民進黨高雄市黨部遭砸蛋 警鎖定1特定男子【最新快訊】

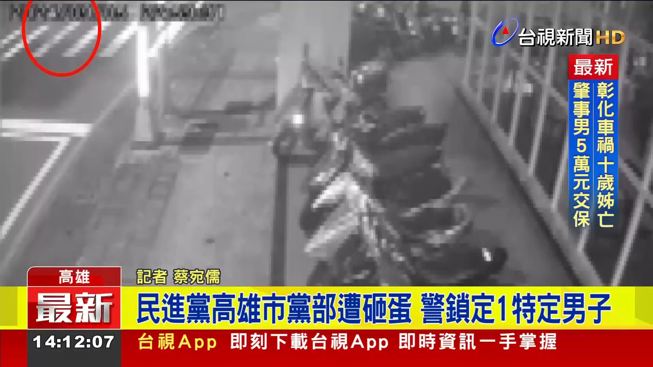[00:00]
监视器画面曝光，男子犯案当下画面就见他当时徒步走斑马线过来，抵达骑楼就准备姿势，随手手一扔砸鸡蛋，朝着民进党高雄市党部进行攻击，前前后后一连四次砸完鸡蛋快跑逃离。